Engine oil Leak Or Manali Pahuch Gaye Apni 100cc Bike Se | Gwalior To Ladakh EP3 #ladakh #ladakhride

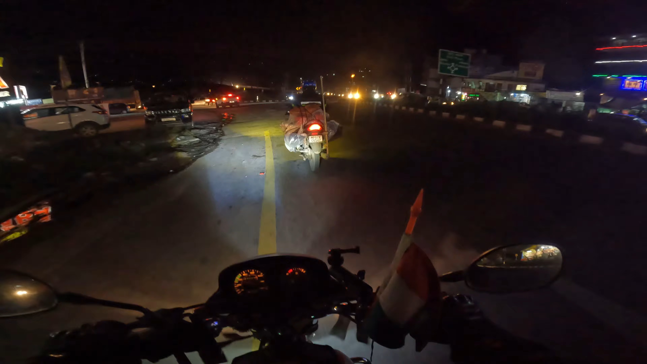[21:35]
लिए लाइट सब्सक्राइब जाने के लिए रास्ता है सामने वाला और यह बंतर के लिए और यह मनाली के लिए सिधा वाला